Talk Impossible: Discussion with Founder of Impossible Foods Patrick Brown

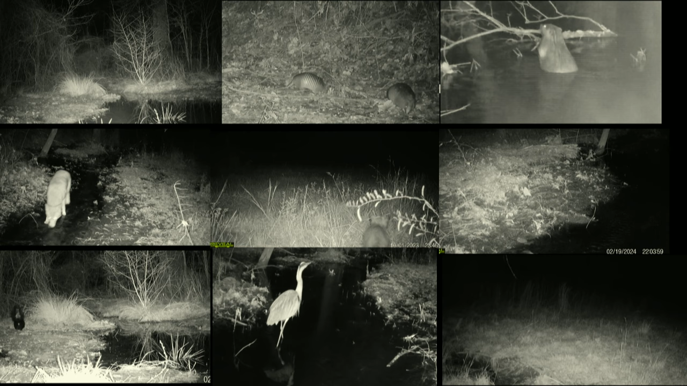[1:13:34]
Uh, the fact is about 90% pasture land. As you might expect, these animals spent almost 100% of their time in the 10% of the land that is still sort of semi-intact habitat and provides cover and places for them to sleep and so forth.